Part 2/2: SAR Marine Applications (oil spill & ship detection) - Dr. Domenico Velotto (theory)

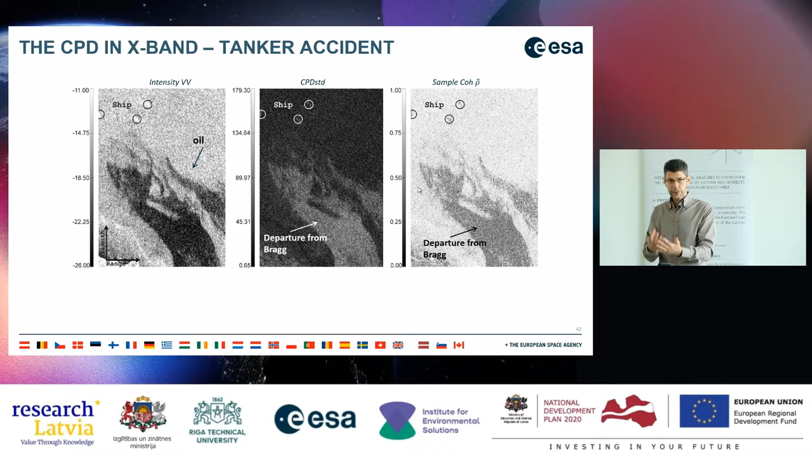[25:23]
And this is similar. So this basically gives you an optical view of the previous polarimetric model that was introduced, right? Again, so there was a question about what is the effect of wind behind the platforms and so on.
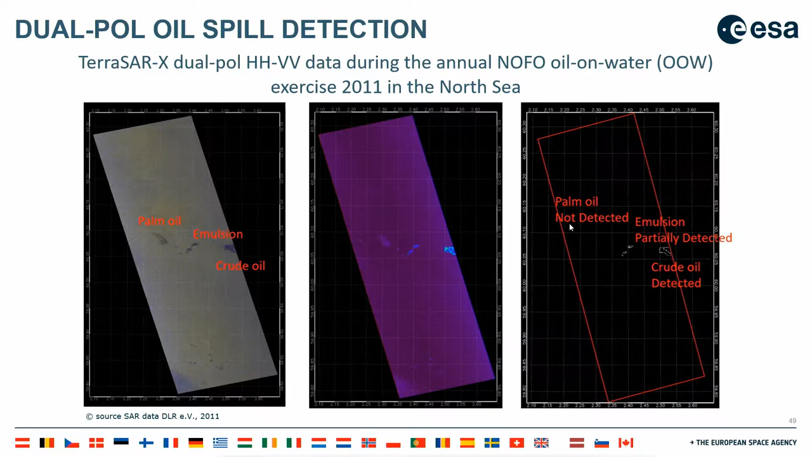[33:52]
measurements needs to be taken. And at the same time, there was some satellite acquisition, so you see on the left-hand side, you see SAR image with three different dark patches. So one was crude oil, another was emulsion, and the other one was palm oil.
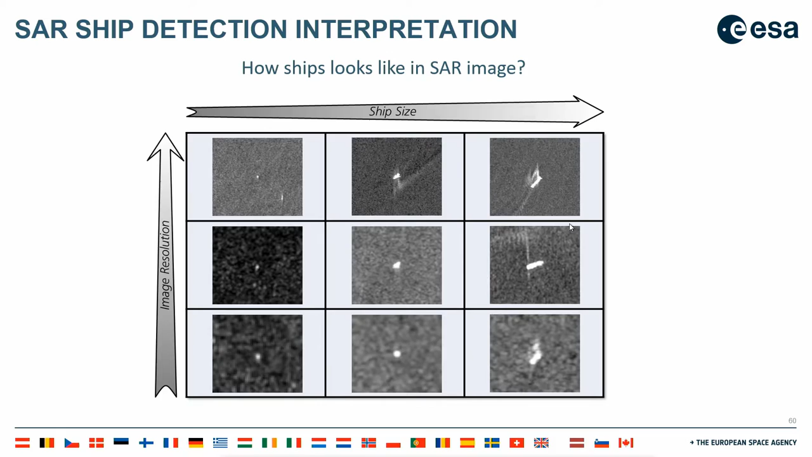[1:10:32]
of course, the resolution plays a role, right? So less resolution, you might end up in not detecting the ship. Then the question is, what is the minimum
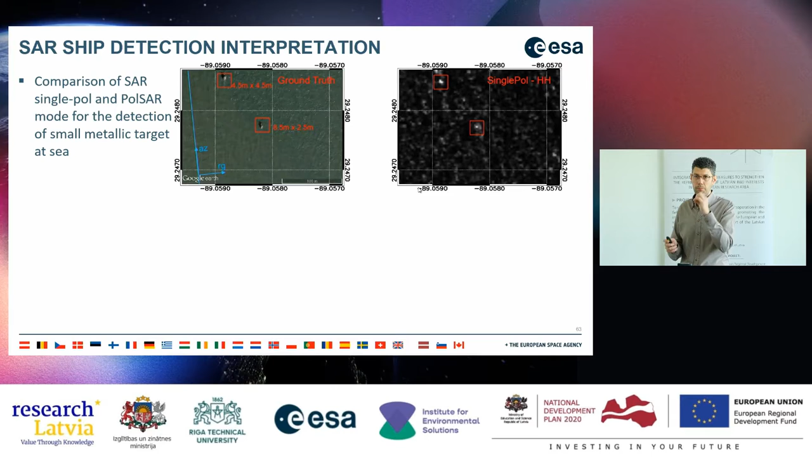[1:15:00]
Then you see that both target with single pole, high resolution, 3 meters, they are giving you a strong backscatter response. So you see the white blobs in this red circle. However, when you do polarimetry, remember that we said there are side effects. So one is reducing the resolution, and here you see it. For example, if you have a look at the same scene acquired by
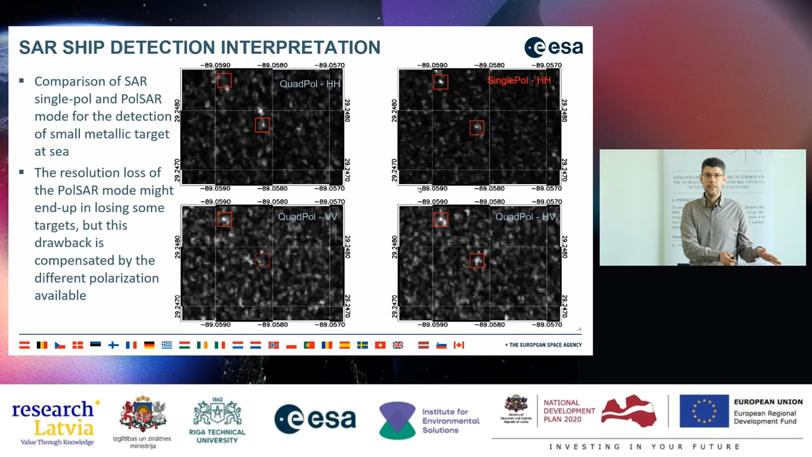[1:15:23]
in the quad pole mode, you see the comparison between single pole and quad pole, and then you see that the upper left target is actually not visible. So it means the resolution is low and you don't get information. And the same is actually happening if you have a look at VV, because in polarimetry, we said you have more information, you have HH, you have VV.
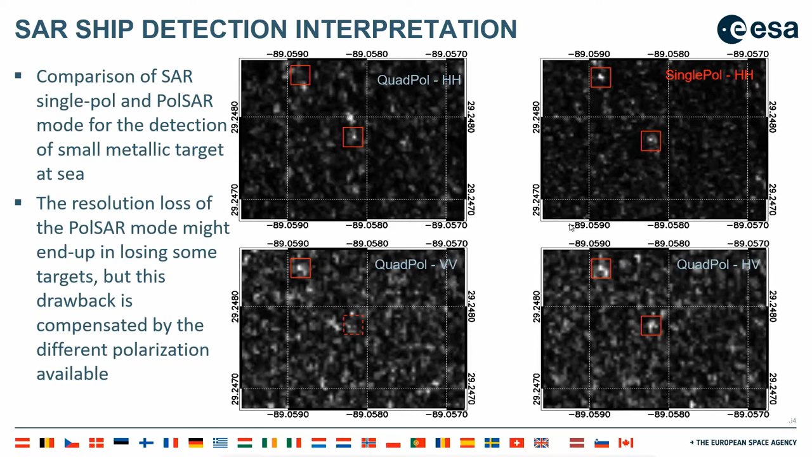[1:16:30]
differentiation within wavelength, minimum shape size, polarization? All clear, all fine, good. Okay, what are challenges? So the first challenge is, was mentioned in the morning, whatever it moves is not a friend of SAR, because a ship, they can be a tanker, but they also move.
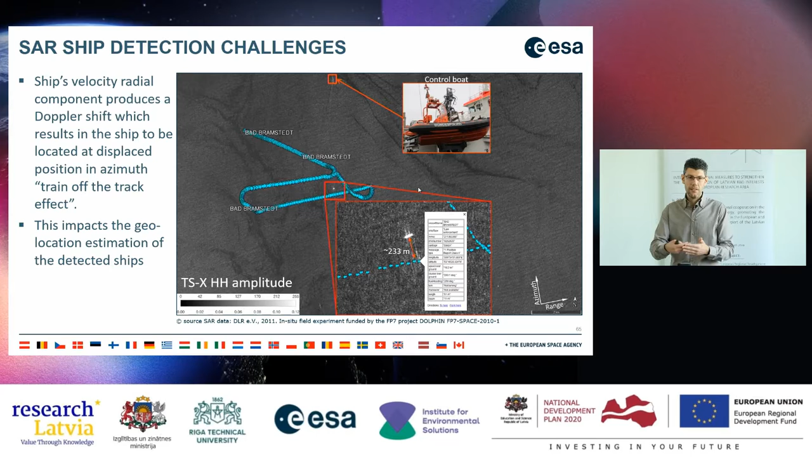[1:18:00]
So if it's toward the radars, it goes up. If it's away from the radar, it goes down. And you see here an example where we have, in the background, we have a SAR image and a moving ship tracked with AIS. So this cyan arrows doing this snake, it's actually the AIS message received by sent by the ship. And then you see that the actual position of the ship is more than 200 meters away,
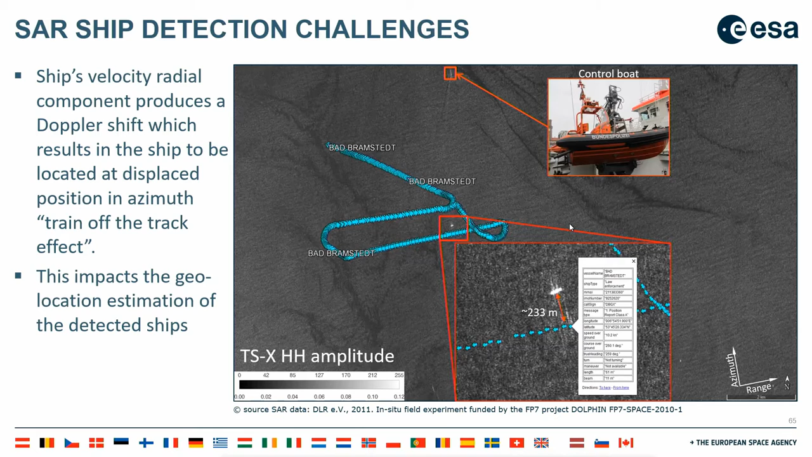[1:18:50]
You detect and locate and give this to a GIS, to any system to show the position of the ship. Then the other effect is related to the component of the velocity of the ship
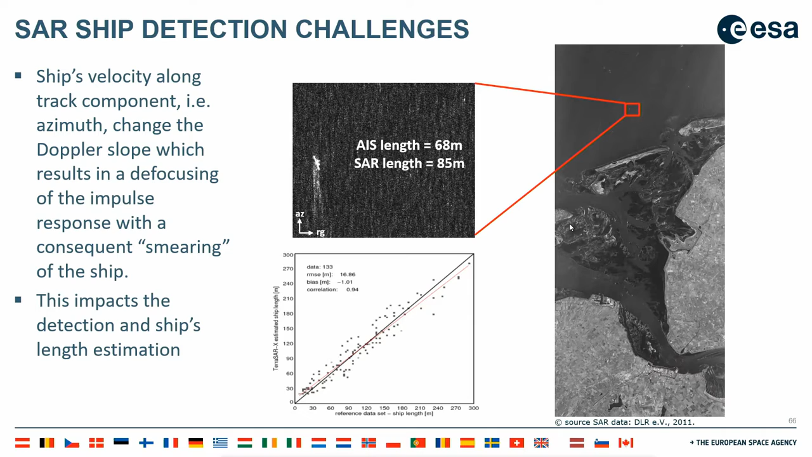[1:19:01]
along track, right? So who does know about along track, azimuth, across track? You know, so component along track of the ship creates a so-called defocusing. That means the ship will appear stretched, right? So it's not focused anymore,
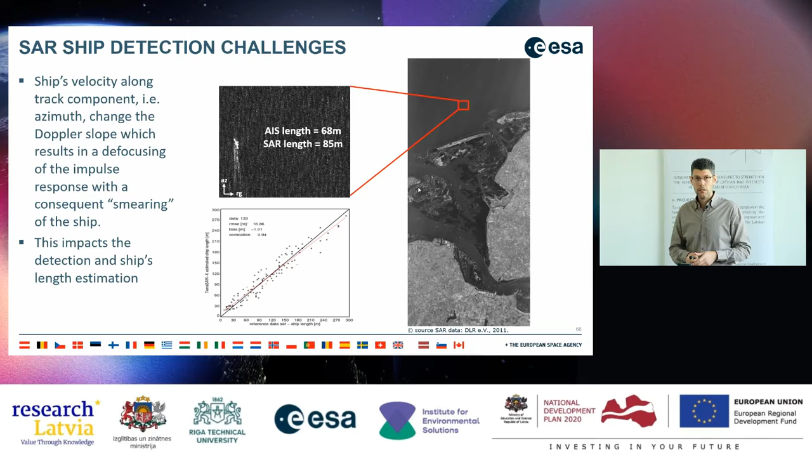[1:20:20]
versus the true ship length given by the IS. So we have there a root mean square error about 17 meters. Another effect is the so-called cross-like radar response. So of course, ships are large and they have large dihedral structure. And we've seen that whenever we have a dihedral, you have a strong double bounce.
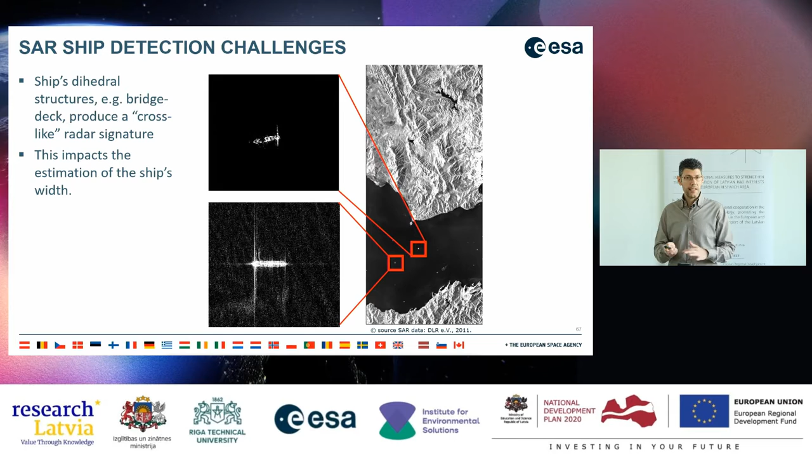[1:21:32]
And of course, your ship will be estimated with the wrong width, right? So of course, all these are effects that can be mitigated with some image processing techniques. Another problem is so-called azimuth ambiguity or ghosts. It's a tough topic, but basically because the SAR is sampling the Doppler spectrum in a finite way, you have all the signals that are outside the process bandwidth to fall down to the inside the process bandwidth.